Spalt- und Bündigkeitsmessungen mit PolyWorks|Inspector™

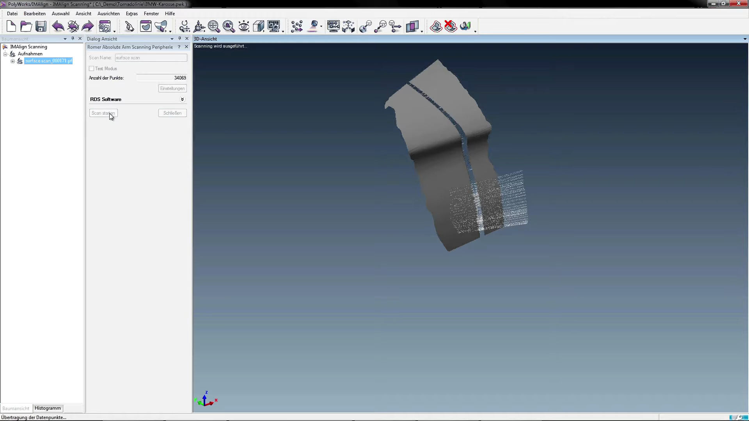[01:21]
Einfacher ist natürlich die Aufnahme der Charakterlinie und rein flächenhafte Darstellung.
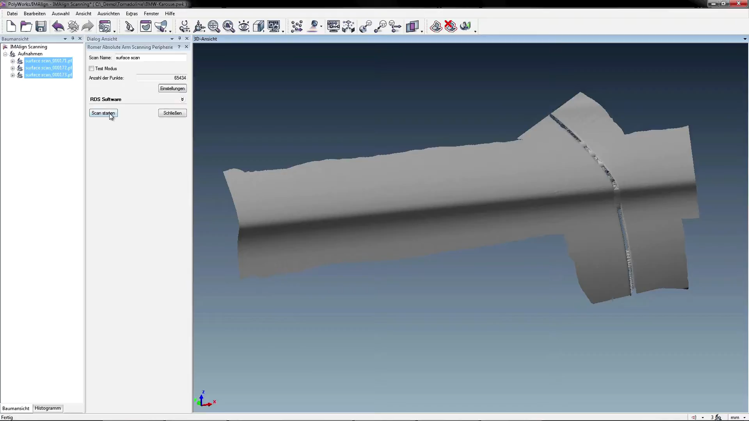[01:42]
Was man bei so einem Scan erhält, ist eine reine Punktwolke und im Gegensatz zu anderen Programmen kann ich hier die Punktwolke auch direkt für die Inspektion verwenden.